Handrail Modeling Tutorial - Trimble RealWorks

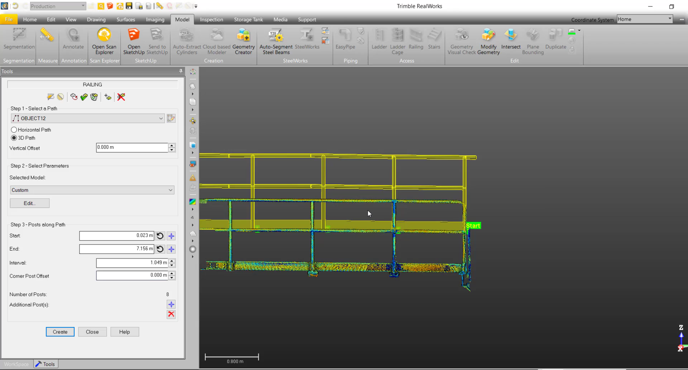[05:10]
like our railing over here,
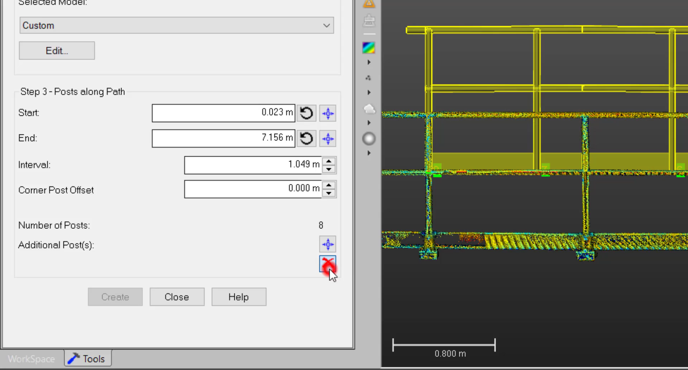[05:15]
we can use the remove option to remove each of the posts that are not lining up.
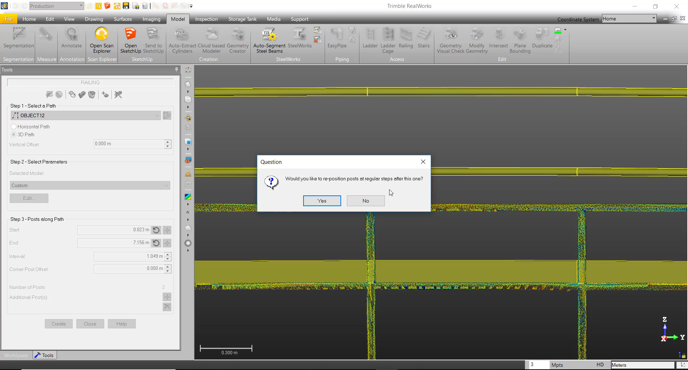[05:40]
We can say no to the dialog that asks if we want to reposition at the original interval we defined earlier.
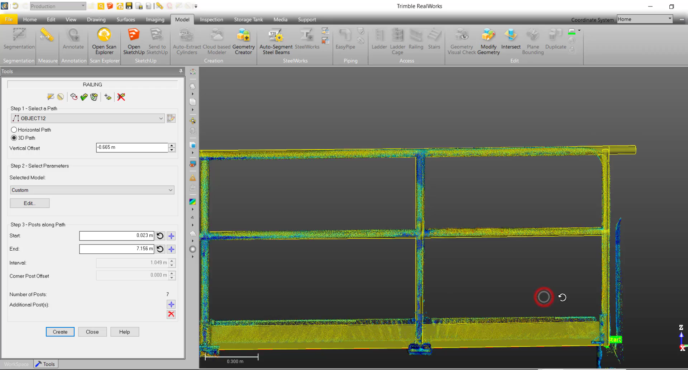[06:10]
With our model aligned to our point cloud, we can compare how well the model matches to our cloud.
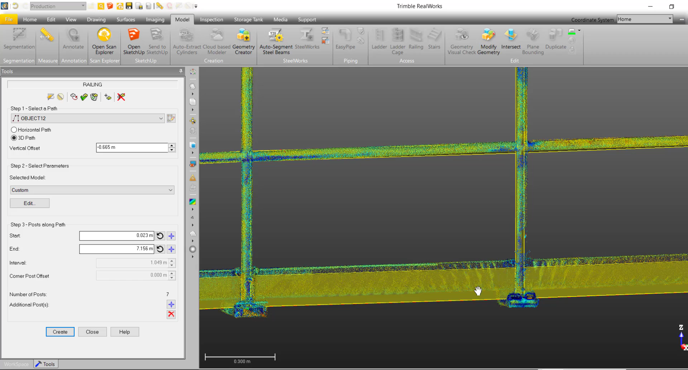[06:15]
If the model is not up to your standards, we can simply use the edit parameters to make extra adjustments as needed.
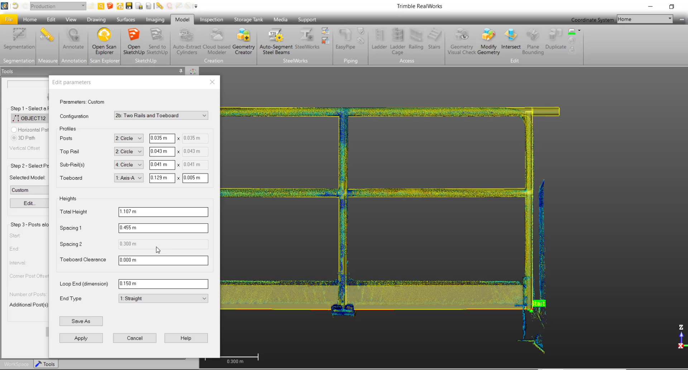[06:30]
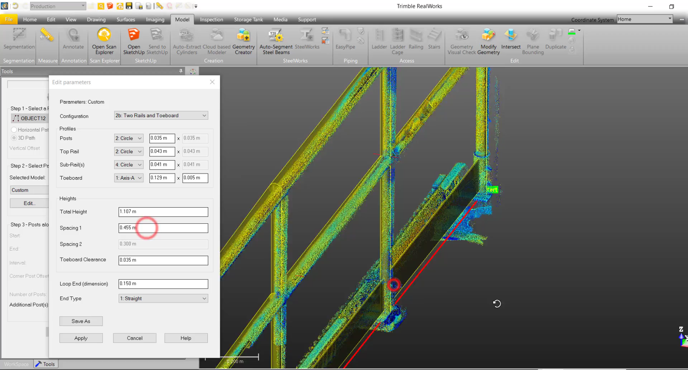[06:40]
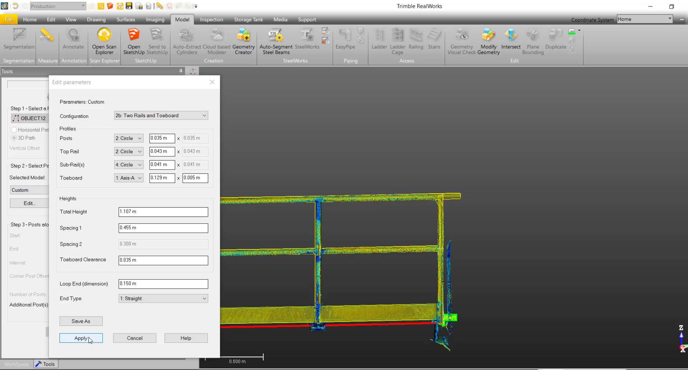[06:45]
With our edits finalized, we can hit apply and then hit create to create our model.
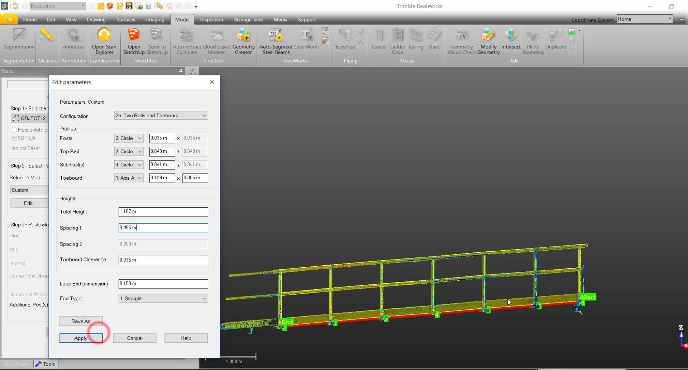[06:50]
Now, to remove the loop end,
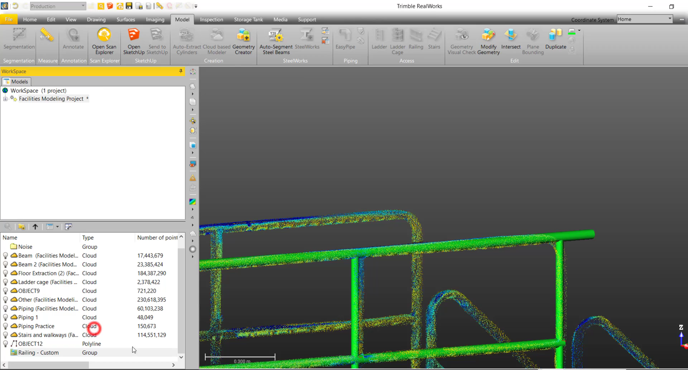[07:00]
we must find the rail group created in our list window and select this. And in our 3D view, select the loop end and the posts associated will
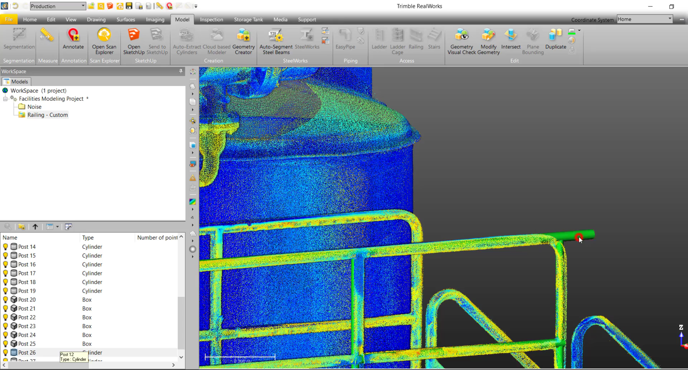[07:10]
be highlighted in our list and we can simply delete this as post.
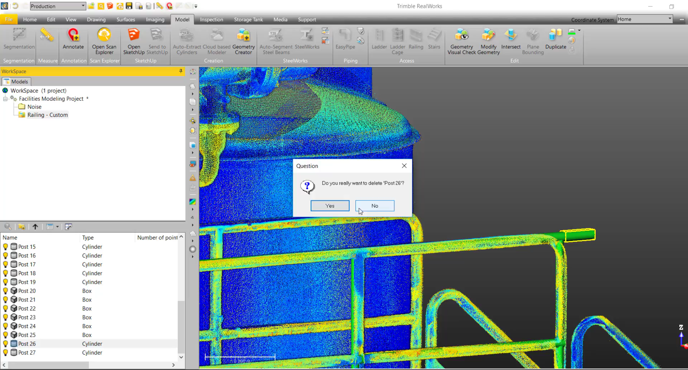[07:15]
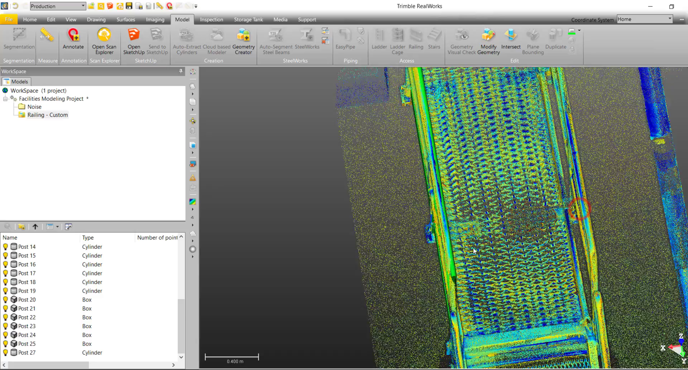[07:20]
Now that we have a rail model,
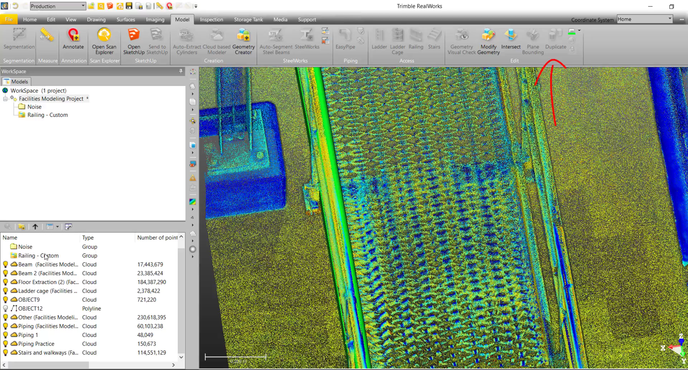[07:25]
we can select the whole rail group and use the duplicate function to quickly create a model of the identical rail on the opposite side.
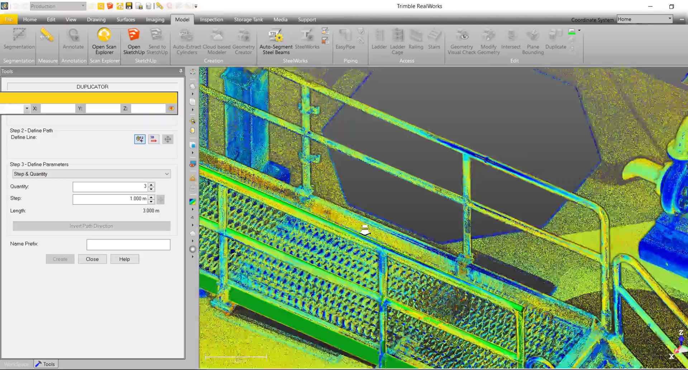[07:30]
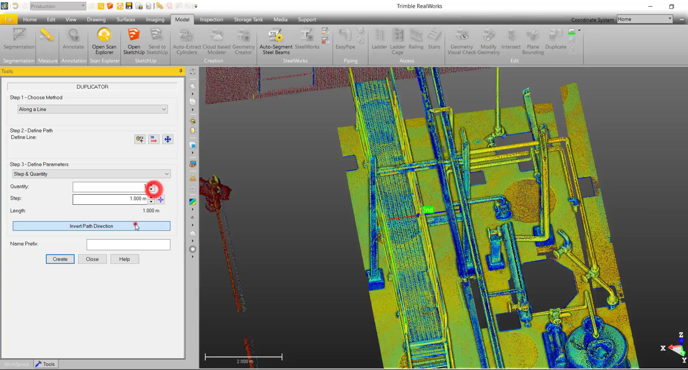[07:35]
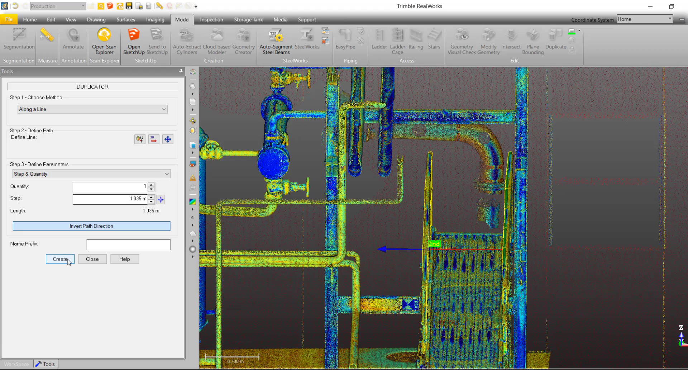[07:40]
Perform some inspection and if you're satisfied with the duplicate model, then hit create. And voila, we have successfully modeled two railings.